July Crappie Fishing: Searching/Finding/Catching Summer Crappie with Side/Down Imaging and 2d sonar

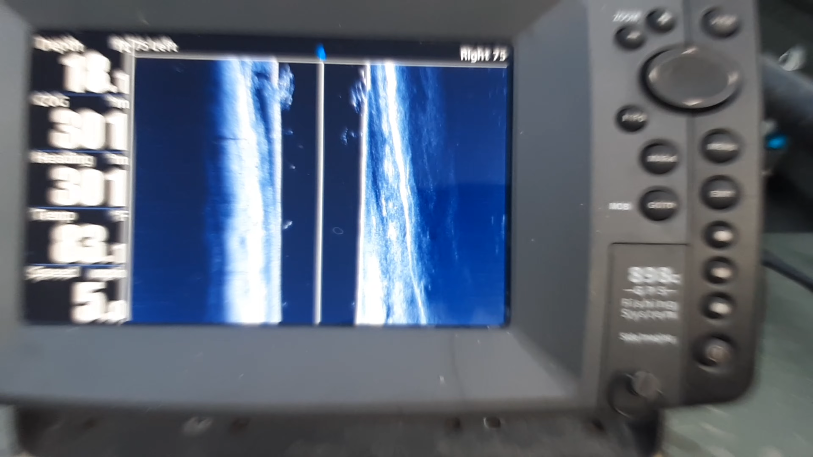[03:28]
This looks pretty interesting right here.
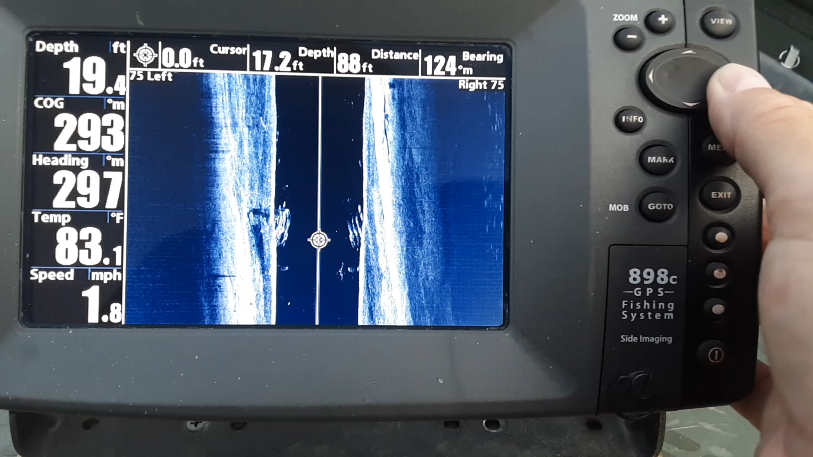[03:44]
On screen: water 83.1°F, speed 1.8 mph
Definitely see some big fish hanging out around it. I'm gonna mark that right there.
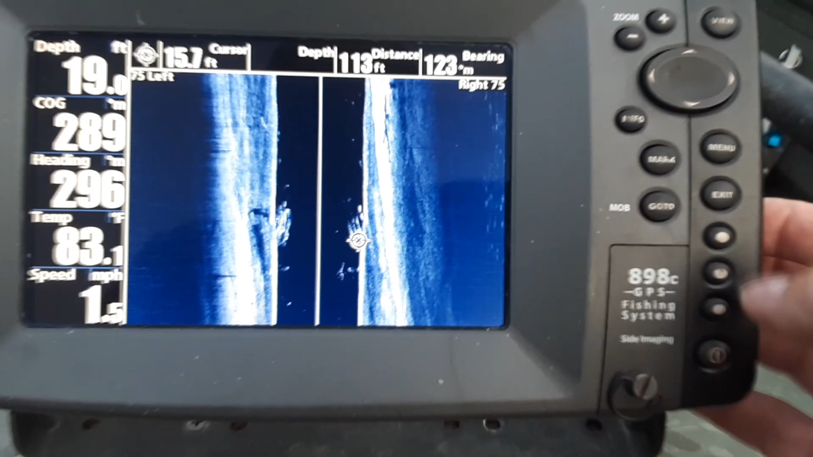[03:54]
On screen: water 83.1°F, speed 1.5 mph
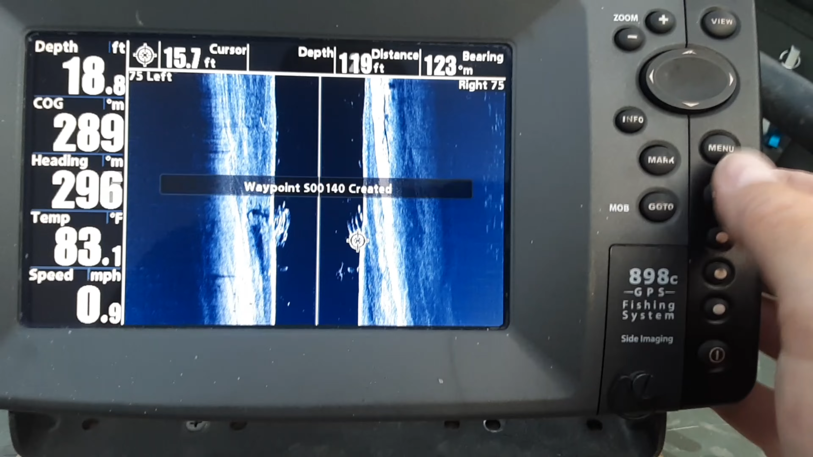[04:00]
On screen: water 83.1°F, speed 0.9 mph
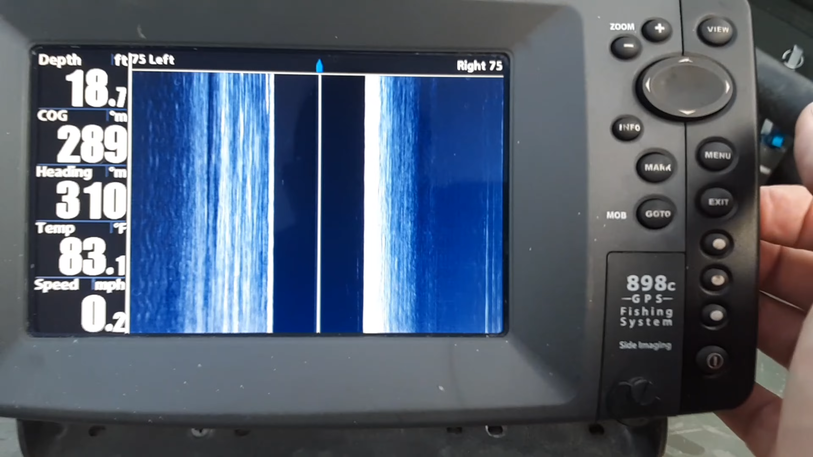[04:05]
On screen: depth 18.7 ft, water 83.1°F
Okay, so now what I'm gonna do, I'm gonna go ahead and drop my chart speed down. I'm gonna go over this slower with down imaging.
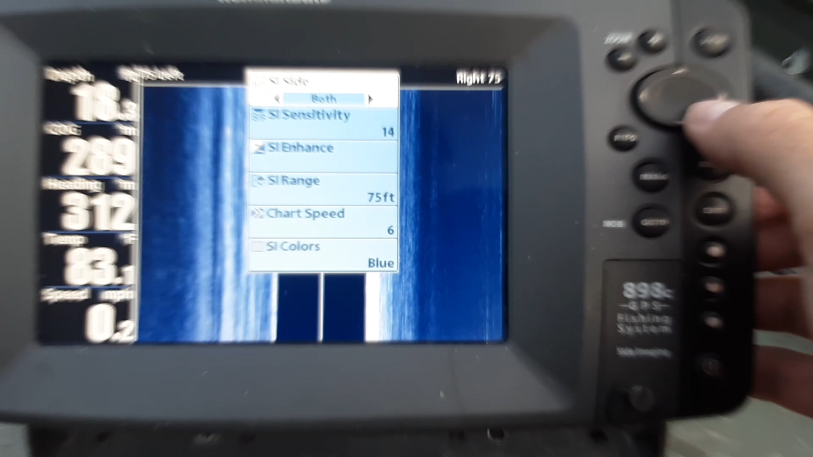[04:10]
So go down to chart speed, put that down on about 3,
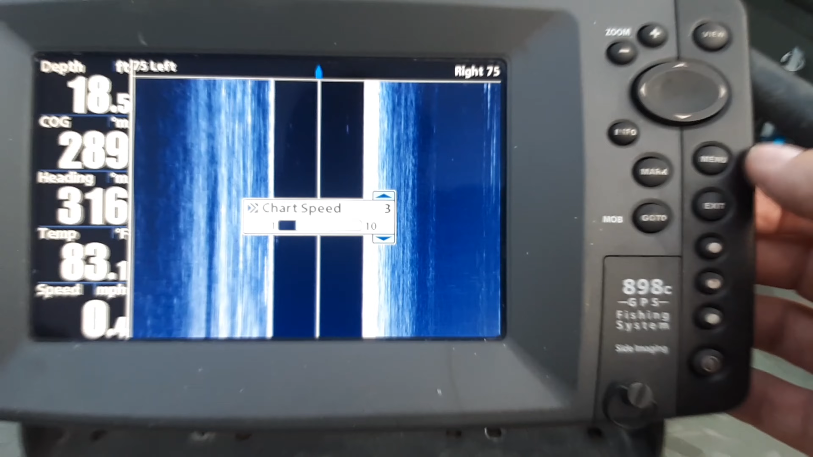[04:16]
and I'm gonna go to down imaging right here.
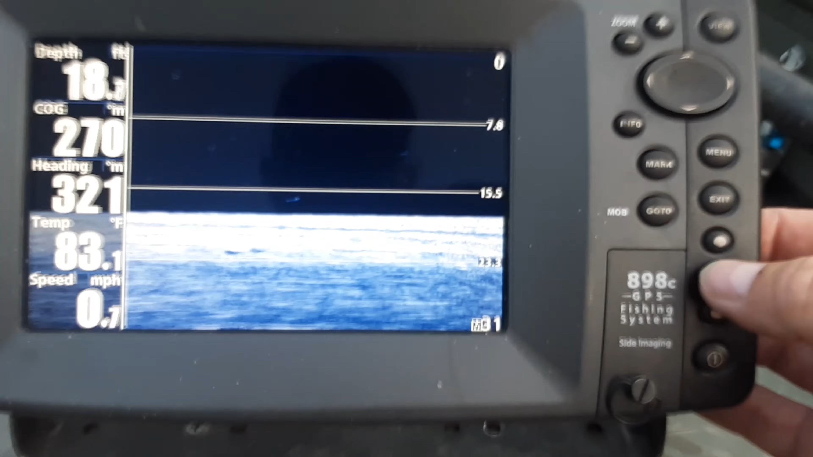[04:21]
On screen: water 83.1°F
Actually, I'm gonna go to my chart, and here's my point that I marked right here. Here's my boat.
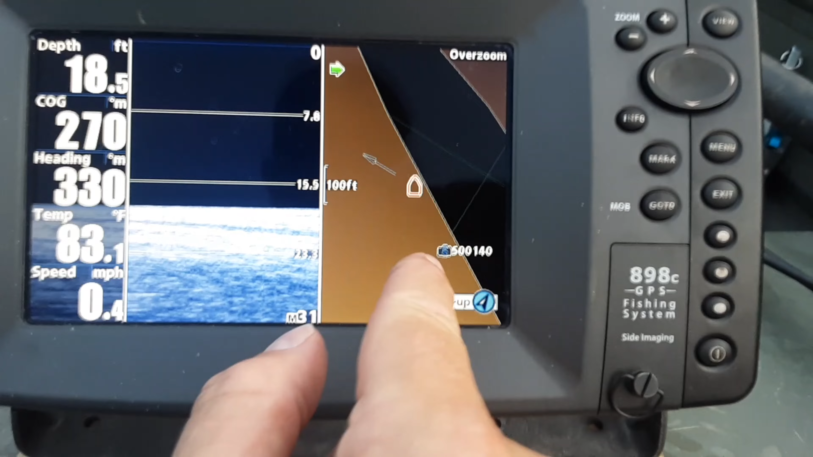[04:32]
On screen: depth 18.5 ft, water 83.1°F, speed 0.4 mph
So I'm just gonna turn around and go back over this and see what it looks like on down imaging at a slower speed.
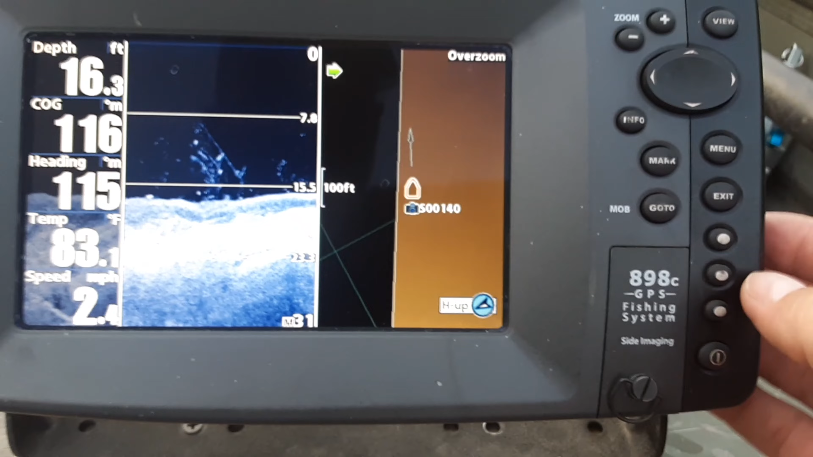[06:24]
On screen: depth 16.3 ft
back to my down imaging right here. Stop, let's look at that right there. Let me just kill the motor.
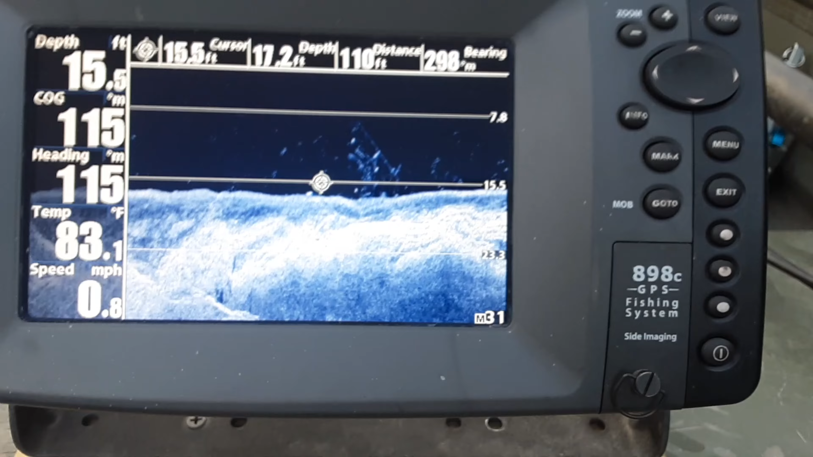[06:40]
On screen: depth 15.5 ft, water 83.1°F, speed 0.8 mph
Get rid of some of that vibration. You can definitely see some fish down in here. Quite a few fish hanging around it too. So this is kind of what I look like. This is about 10 feet below the surface and I'm in 15 feet of water right there. So this is, I'm gonna fish this right here. So
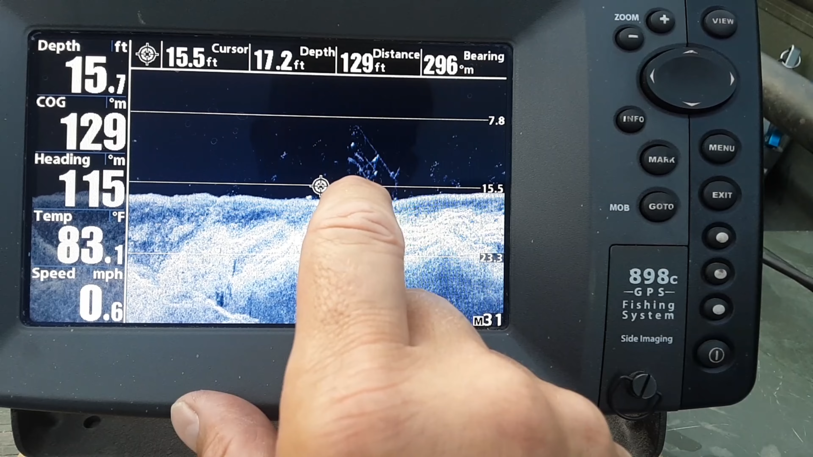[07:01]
On screen: water 83.1°F, speed 0.6 mph
the way I'm gonna have to do this is use my 2D sonar on here to pinpoint it. Okay, now I'm just going to be on my trolling motor when I pinpoint this thing.
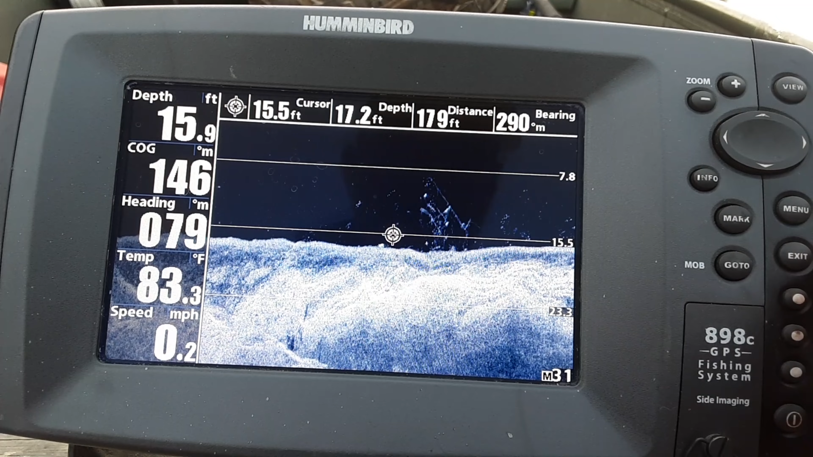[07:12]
On screen: depth 15.9 ft, water 83.3°F, speed 0.2 mph
So what I want to find in here is my chart that shows me 2D plus my
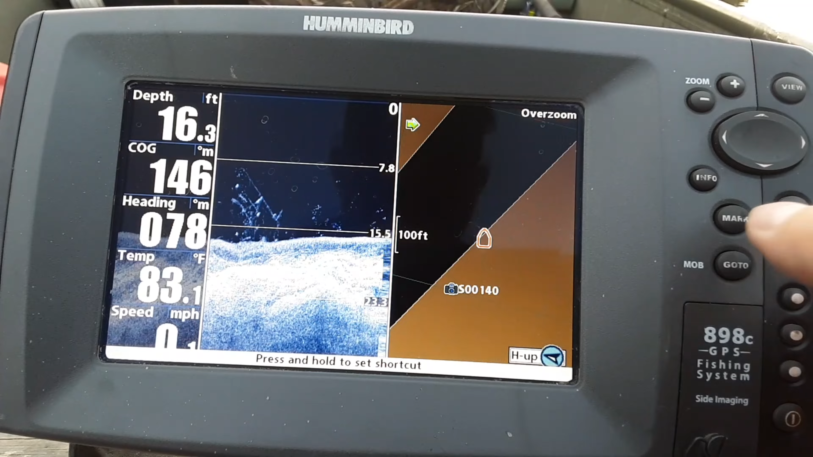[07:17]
On screen: depth 16.3 ft, water 83.1°F
my chart and the 2D sonar.
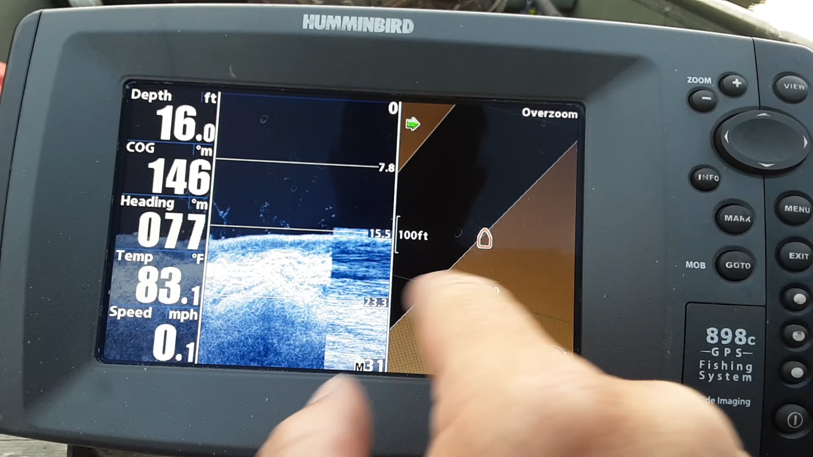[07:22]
On screen: depth 16.0 ft, water 83.1°F, speed 0.1 mph
So, let's see if I can find it.
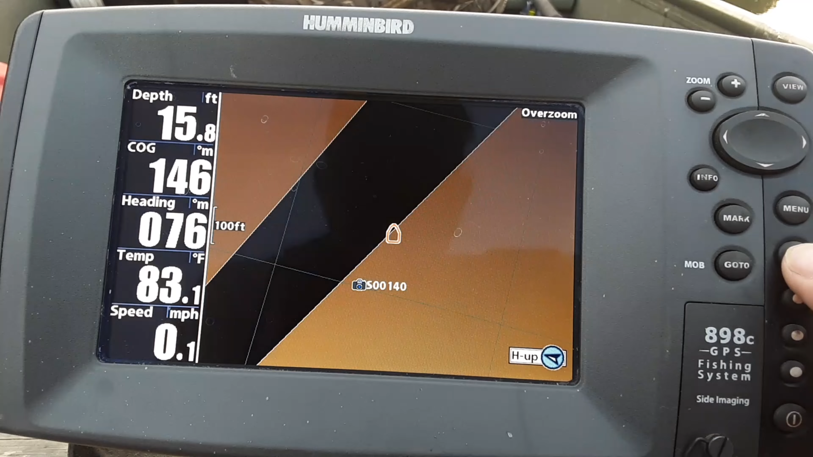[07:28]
That's not it. And that's what I'm looking for right there. We got 2D sonar on this side and then I've got my chart showing my point that I put down right there. So I'm just gonna go back over that and throw my buoy out and pinpoint it with that 2D.
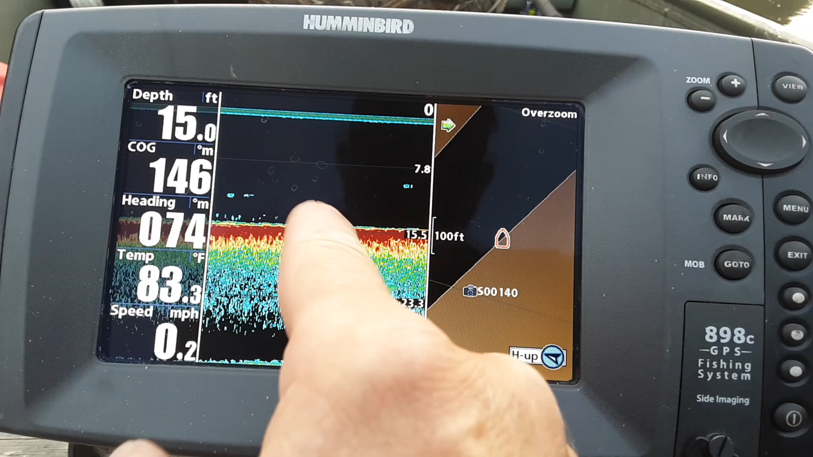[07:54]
On screen: depth 15.0 ft, water 83.3°F, speed 0.2 mph
And then the speed that you're going really doesn't matter on this. So one thing on this, on your beam select, you want it at the highest
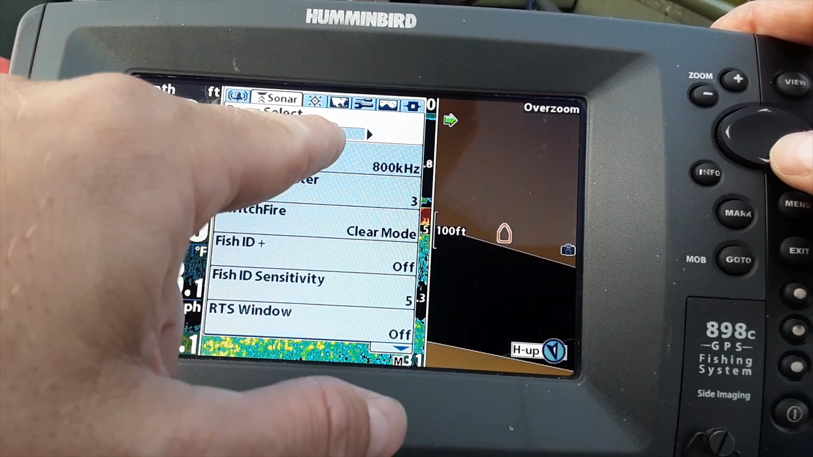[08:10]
frequency that you have, because that's going to give you a narrower cone angle for being able to locate your waypoint. And the way this works on this unit, for every 2 feet down is a one diameter circle on the bottom. So for instance, if I'm in 20 feet of water on the bottom, I'm going to have a 10 foot diameter cone. The bottom of that cone is going to be 10 foot diameter.